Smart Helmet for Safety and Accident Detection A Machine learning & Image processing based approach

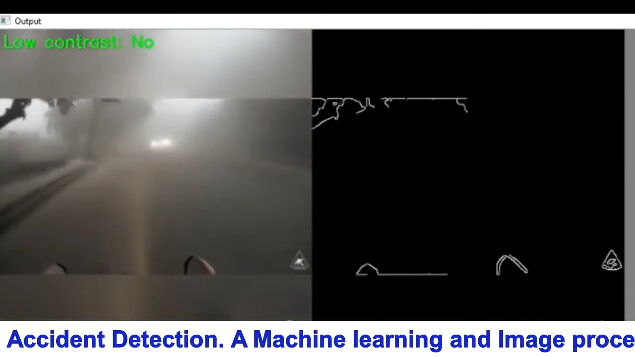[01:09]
This is very useful when there is very much dense fog on the road and low visibility especially in northern countries.